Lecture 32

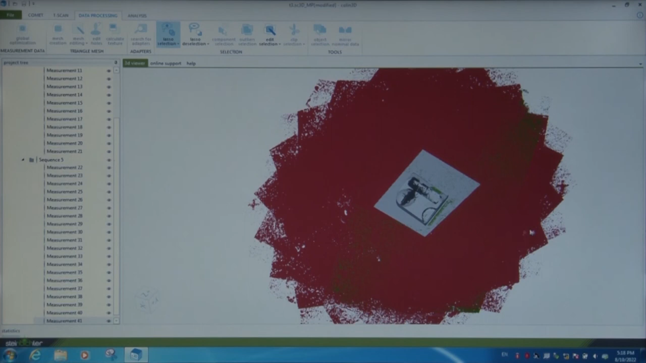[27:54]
When I say clip, it will clip down, remove all the red area which was selected using the lasso.
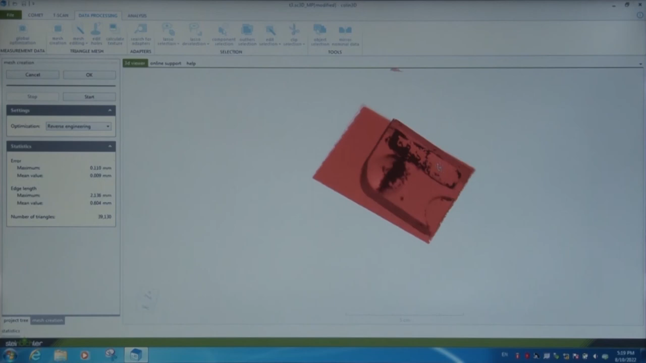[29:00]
So, mean value of the error, edge length, it is showing the different parameters here.